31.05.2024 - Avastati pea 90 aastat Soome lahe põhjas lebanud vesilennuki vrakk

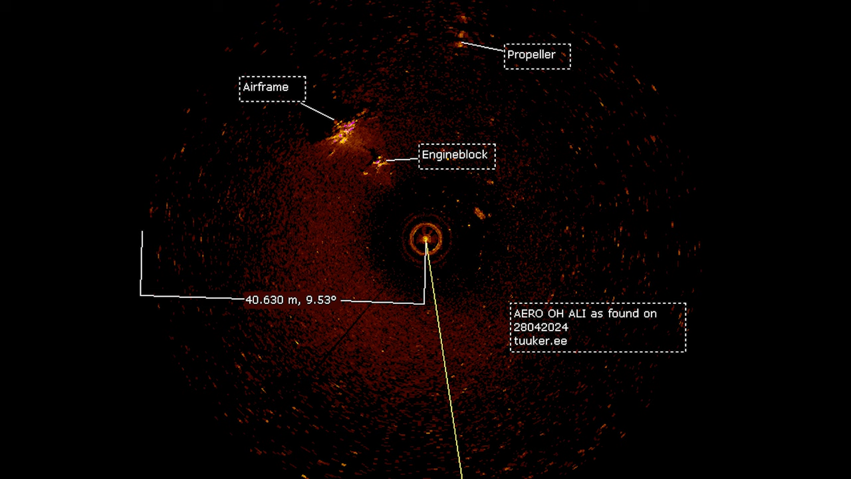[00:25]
See lennuk oli juuslikult selle esimese valitud ruudu praktiselt keskel. Kuigi alguses ma ei saanud aru, et tegu on lennukega.